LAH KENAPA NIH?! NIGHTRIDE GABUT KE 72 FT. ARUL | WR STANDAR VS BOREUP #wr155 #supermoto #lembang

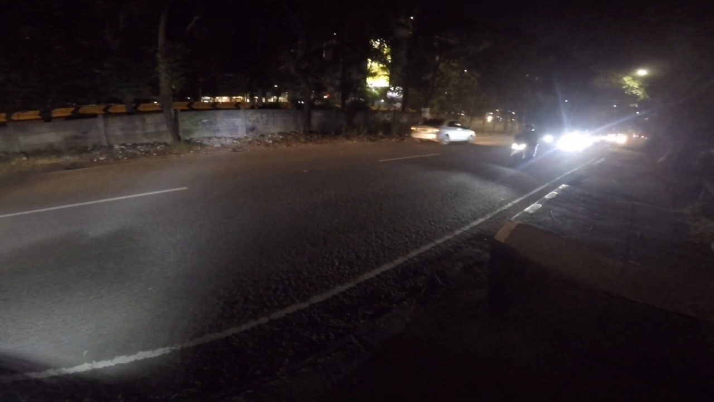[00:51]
Gara-gara yang lainnya berhalangan. Mungkin nanti bakal ada yang ketemu di sana, mungkin, ya. Wuhuy. Jaket kita kapel, anjir. Tuh. Sama ini, ntar gue tunjukin ya jaket gue. Kapel, cuy. Mana lampu belakang mati?
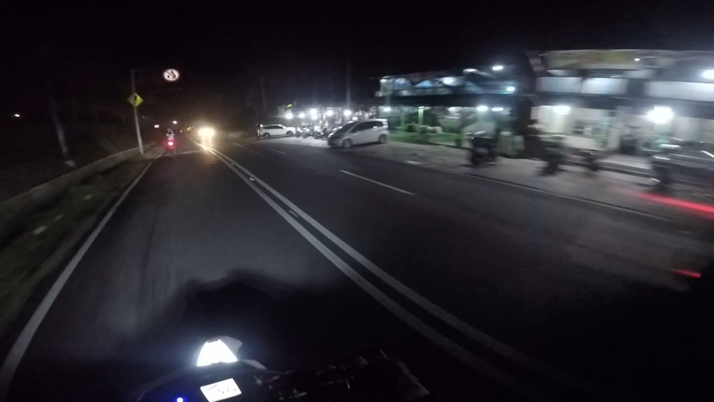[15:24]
sini emang minim penerangan sih jalannya.
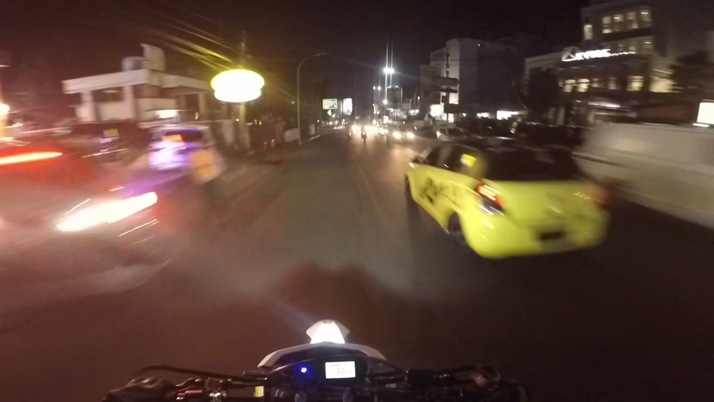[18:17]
Faktor umur kali ya. Ini udah di kota nih. Night ride, rasa night race ini. Tadi aja pulangnya cepet banget anjir, gak nyampe 15 menit lah. 10 menit ada.